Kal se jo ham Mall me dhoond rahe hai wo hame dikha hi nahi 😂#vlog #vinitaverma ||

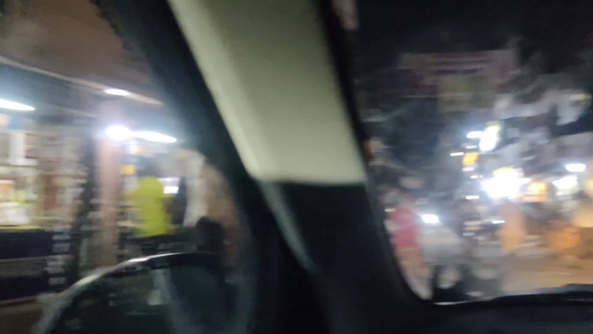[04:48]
गाइस देखिए पतंग मार्केट 12 बजे भी खुली पड़ी है यहाँ पे और हम सोच रहे थे 12 बज रहे हैं ना मार्केट बंद होगी लेकिन मिठाई का और पतंग होगा सारे खुले। तो गाइस फाइनली पहुंच गए हम अपने ठिकाने पे। हम मॉल के निकले, मॉल गए बट मॉल बंद। फिर हमने कहा सीपी जाएंगे,